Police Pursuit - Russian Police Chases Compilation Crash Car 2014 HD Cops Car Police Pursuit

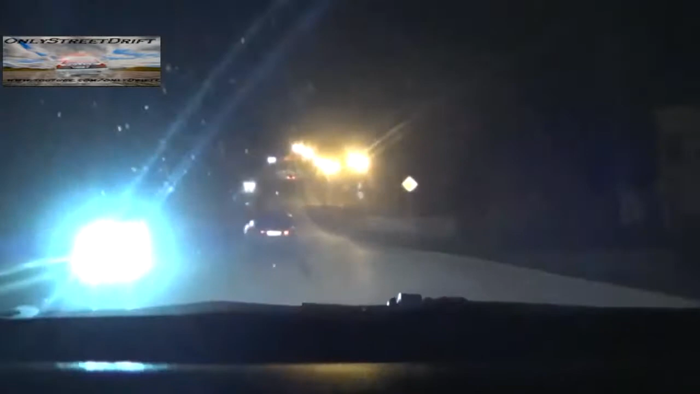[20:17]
Пошел на гору пошел. Пацаны, на гору пошел. Осторожнее, он там по встречке идет.